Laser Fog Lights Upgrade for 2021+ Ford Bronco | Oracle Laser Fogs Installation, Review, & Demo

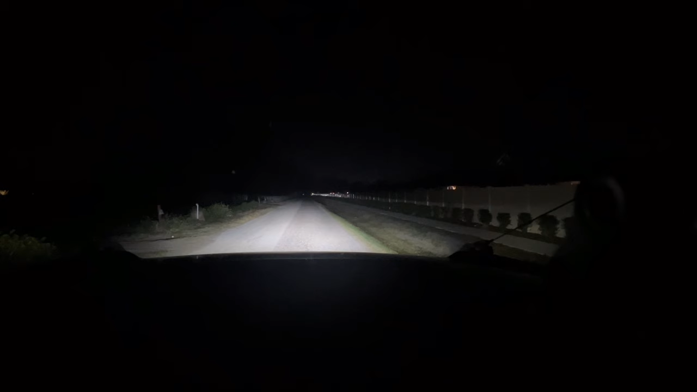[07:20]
Okay. I'm going to add the fog lights. There's the fog lights. Now I'm going to do just the laser beams, but I'm going to turn off the fog lights. Whoa, it is so far. You can see a substantial distance.
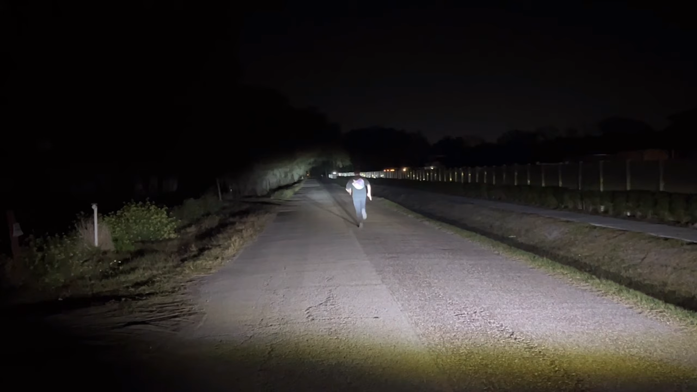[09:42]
Run Jim. Run. Let's see. There's Jim still running. All the way down there.
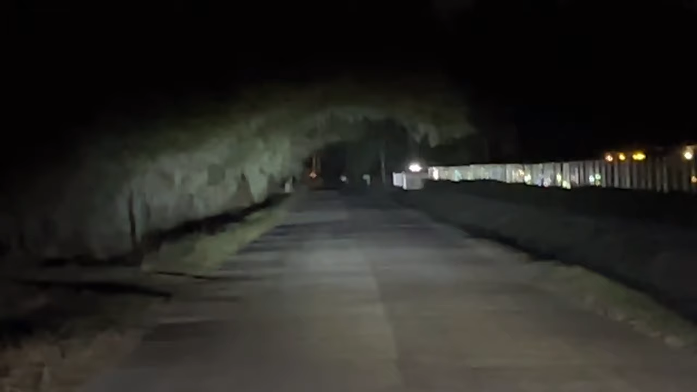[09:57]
And you can see him very clearly. That's crazy.